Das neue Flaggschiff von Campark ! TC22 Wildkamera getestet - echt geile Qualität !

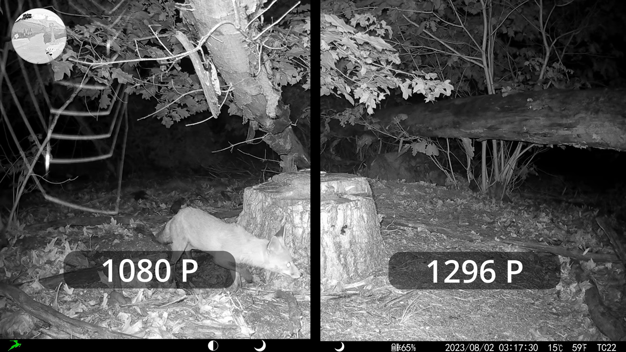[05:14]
So, das waren die beiden Vergleichsvideos. Die Kamera ist von der Bildqualität her sehr positiv, hat mich wirklich sehr überrascht.